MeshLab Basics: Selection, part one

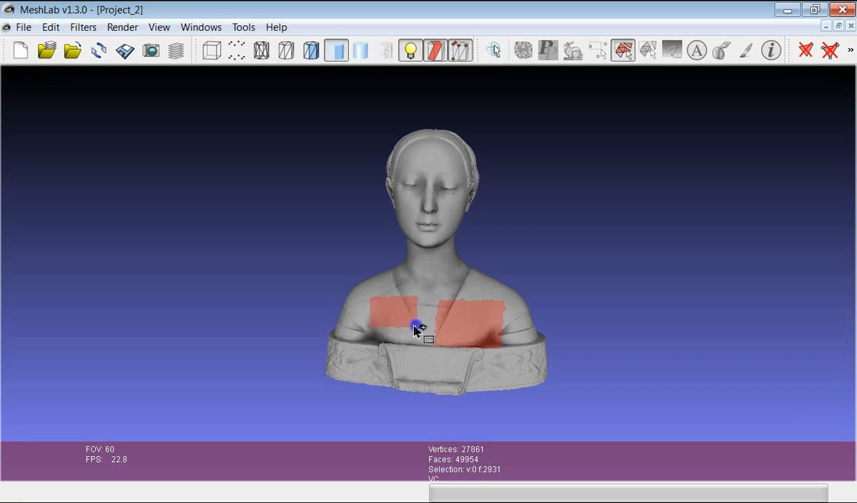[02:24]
So you see that a plus symbol appears near to the mouse pointer and if I make the selection you see that this selection is added to the previous one. So the previous one is not deleted and you can add other pieces of selection. In the same fashion if I push the Shift button a minus appears to the mouse pointer and this gives me the possibility to subtract part of already selected surfaces using again the rectangular region.
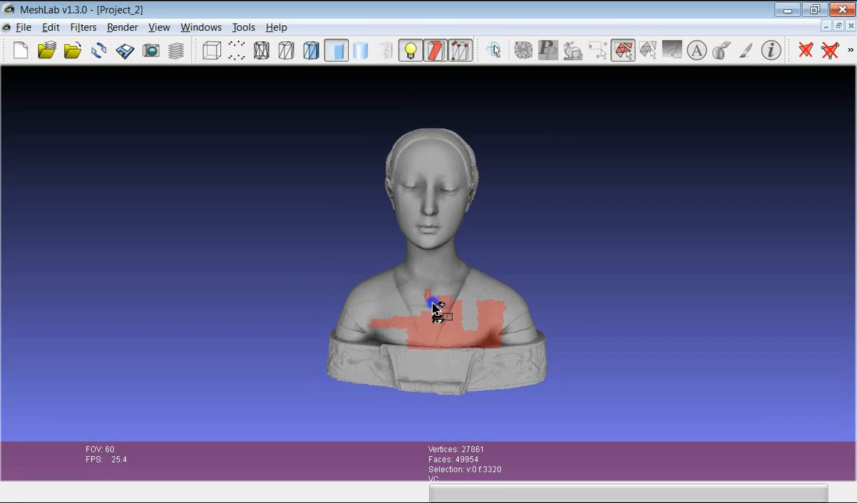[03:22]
And I will add a selection only of the visible triangles. One other important thing which is more general. Sometimes you need to switch from the selection for example in this case to the navigation of the model. There is a very easy way to do that. That is to press the Ask button. So you see here that now I am working with the rectangular selection tool. So if I use the mouse I just select new parts.